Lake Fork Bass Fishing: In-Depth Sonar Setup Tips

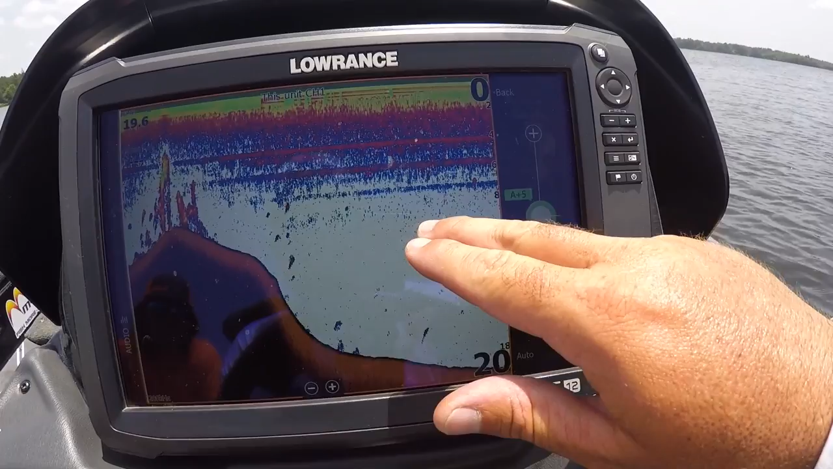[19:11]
See I'm picking up debris in the water. Junk in the water. If I'm seeing that I'll tweak my sensitivity down.
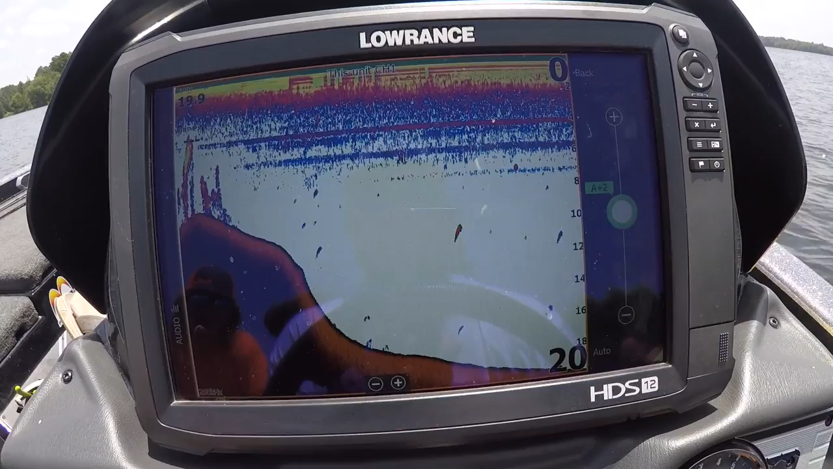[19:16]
Because if I'm seeing that I'm going to see every tiny minuscule bait fish. Stuff that I really just don't want to see.
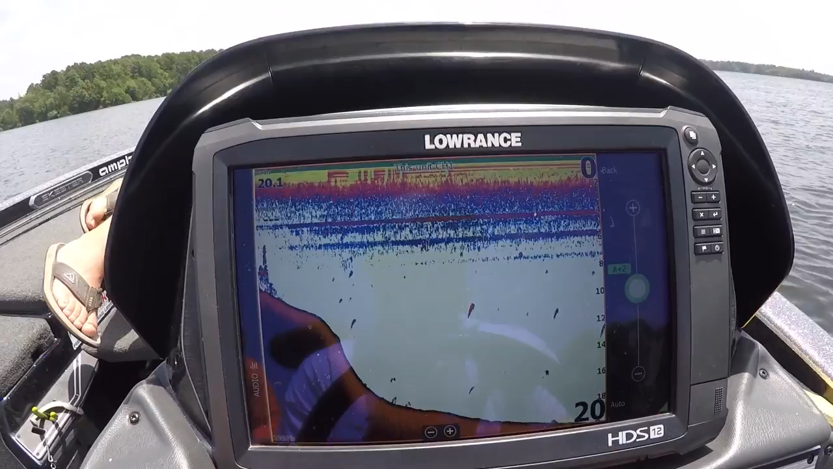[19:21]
Like that's I don't really need to know this is here. This is nothing of any importance to me.
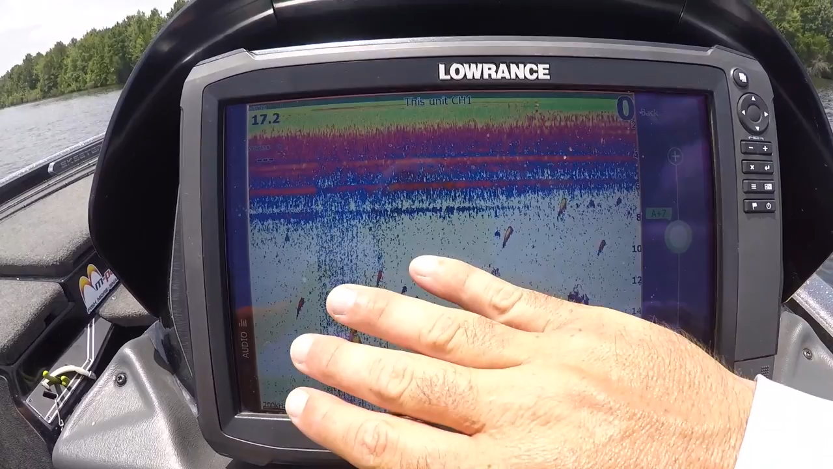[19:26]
You see I'm seeing this debris. I don't want to see that. So I'll actually turn this down back to my A plus two and I almost don't see that.
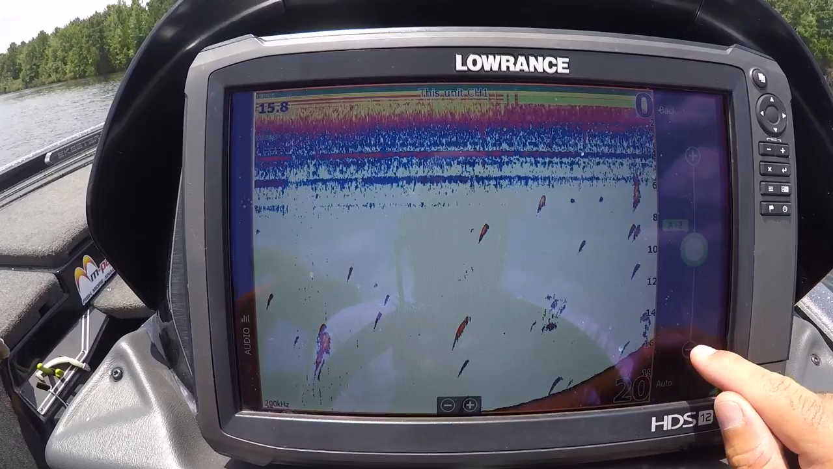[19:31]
If I go to auto I really don't see it. Now when I'm on auto I know if I see a good arc on here it's going to be a good fish. If I see a good ball of bait it's going to be a good ball of bait.